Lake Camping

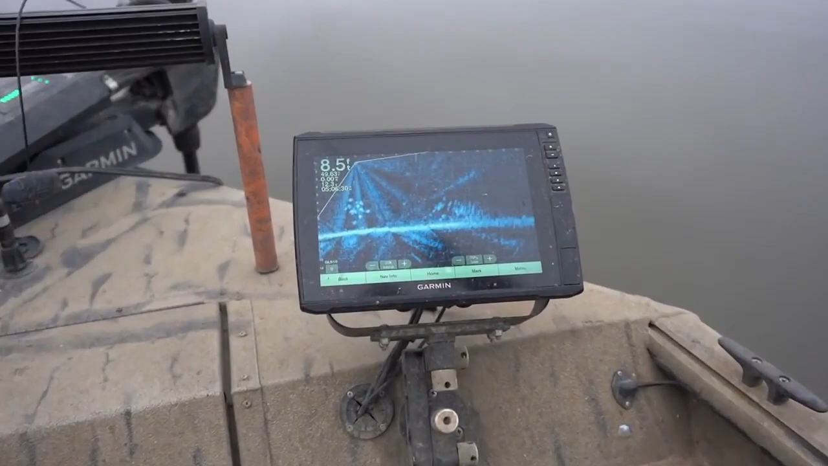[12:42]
Oh, on the left side? Yeah. You got the brush pile and then the crappie stacked up beside it?